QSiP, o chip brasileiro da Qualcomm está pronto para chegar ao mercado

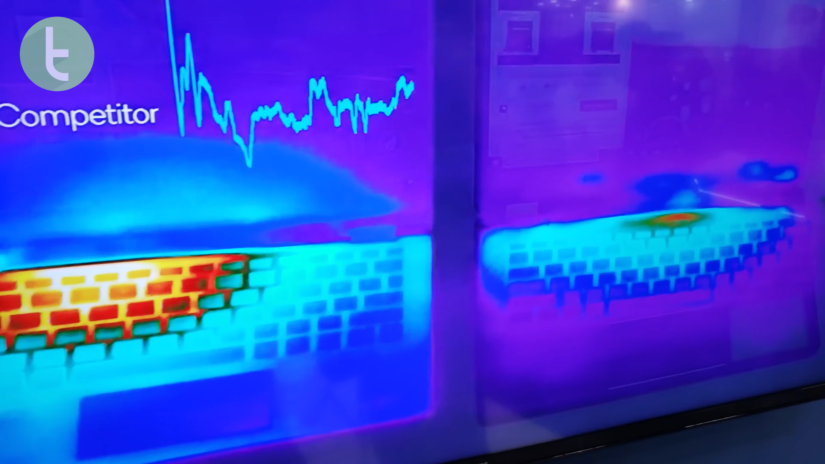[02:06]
Em comparação com o notebook tradicional, vimos que o PC sempre conectado consegue rodar e transmitir um jogo com a temperatura pouco elevada.